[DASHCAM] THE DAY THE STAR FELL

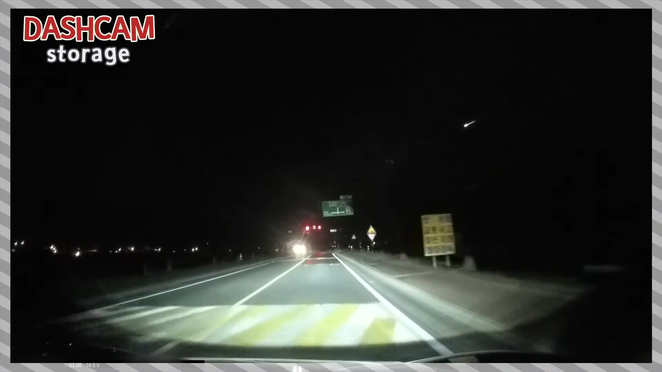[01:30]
앞에 뭐가 이렇게 떨어지는 게 보이더라고요 그래서 저거 유성 아닌가 하고 메모리 꺼내서 확인해봤는데 떨어지는 게 맞더라고요 복권이나 되자는 그런 마음으로 10억이라고 마음속으로